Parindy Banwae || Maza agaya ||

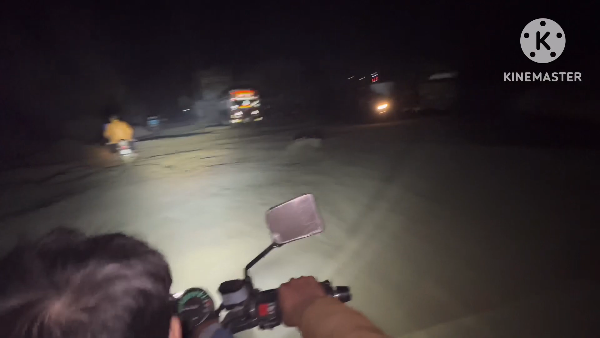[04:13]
तो वो लेने जा रहे हैं। ये रोड की आप हालत देख सकते हैं, तो गाड़ी की पोजीशन नहीं है, आजकल जो है ना बाइक पे ही सफ़र हो रहा है।